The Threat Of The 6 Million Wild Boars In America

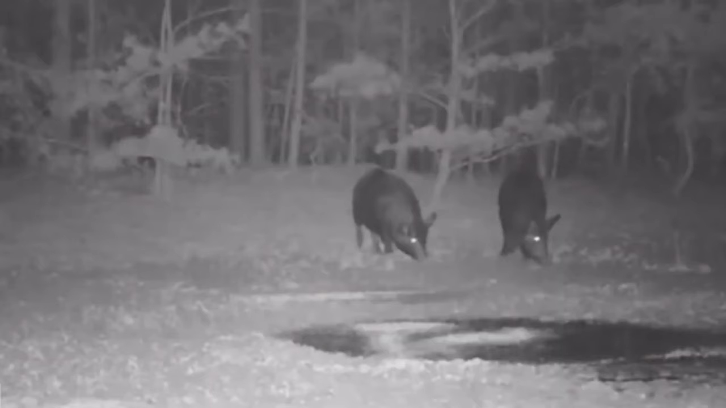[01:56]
Their keen sense of smell and nighttime activity make them efficient foragers,